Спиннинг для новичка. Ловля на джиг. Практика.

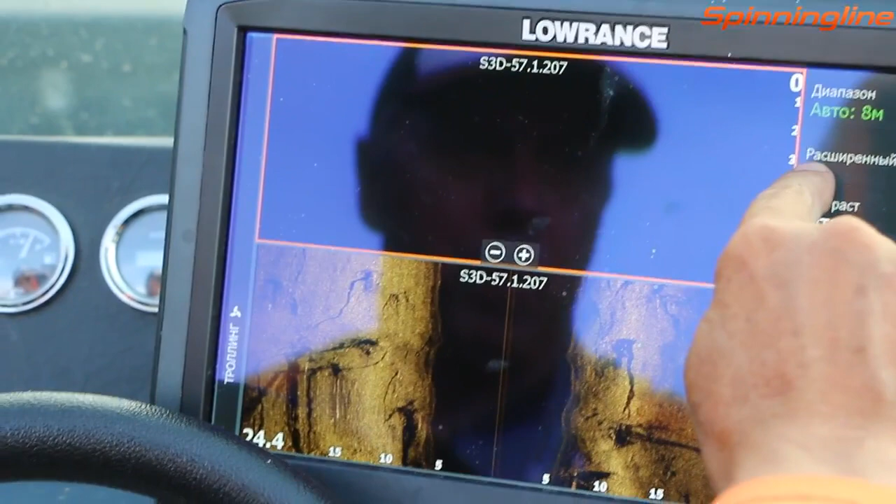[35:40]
какое красивое дно в месте ловля
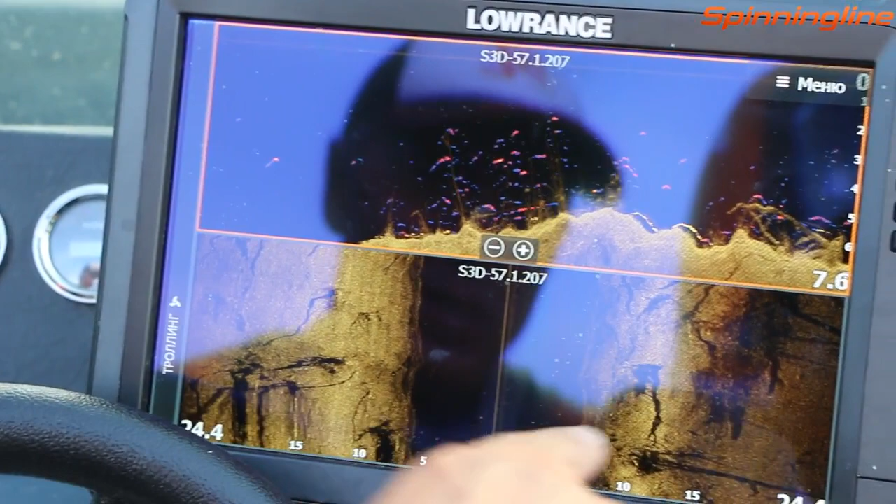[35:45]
кругом коряги отбрасывают тени коряги показывают нижний структур сканер
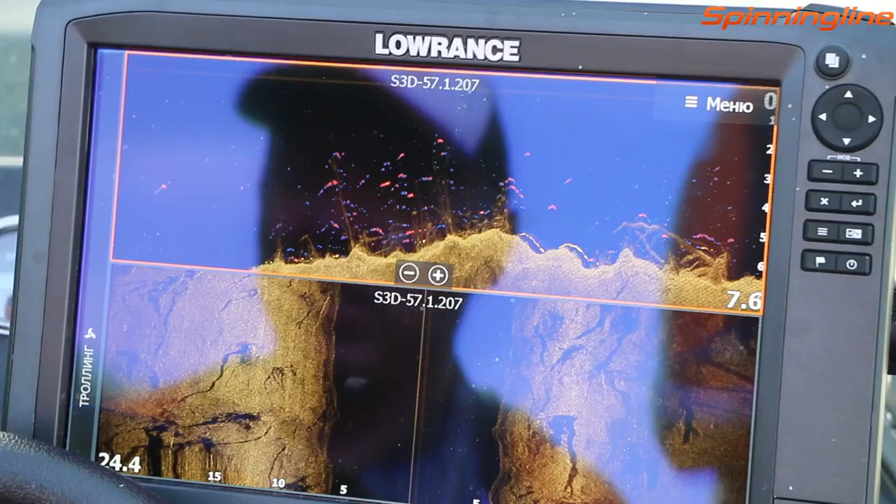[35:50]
датчик коряги показывают боковые датчики вот в каких местах приходится ловить
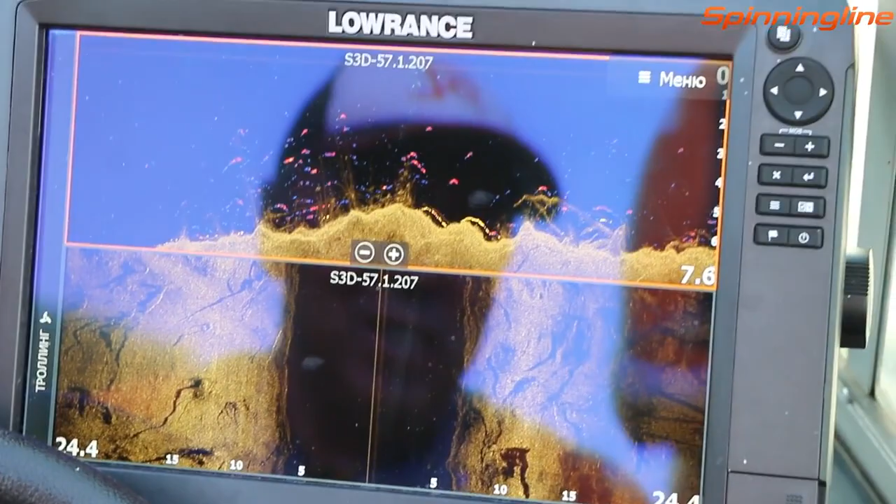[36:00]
вот те коряги о которых я вам говорил то есть они здесь
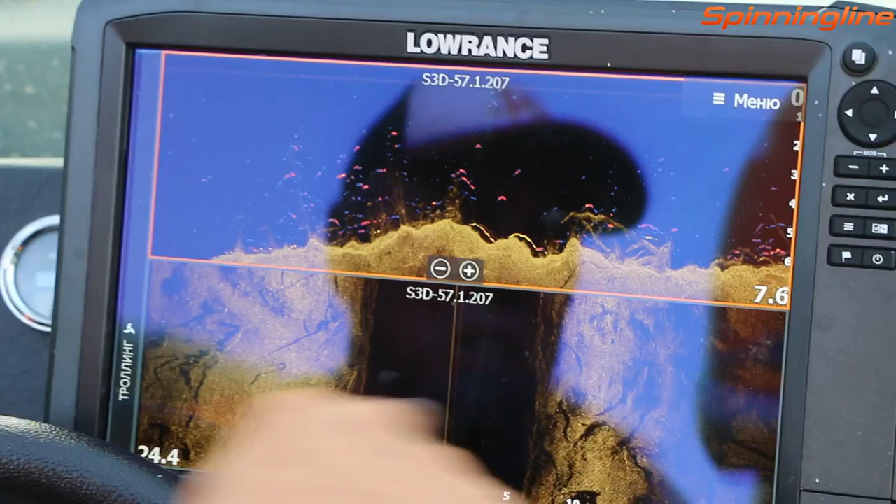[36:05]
везде тут нет какой-то локальной коряжки одной они везде справа от лодки слева от лодки вот под нами коряги
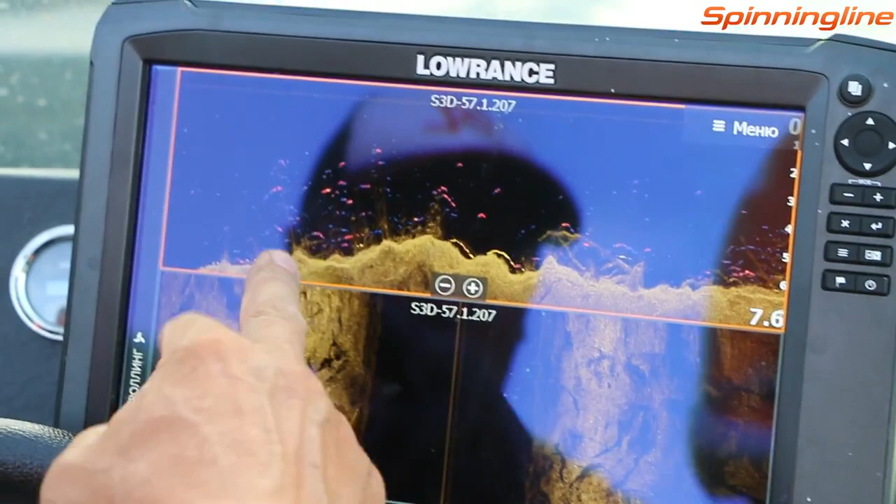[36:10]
вот такую картинку рисует этот эхолот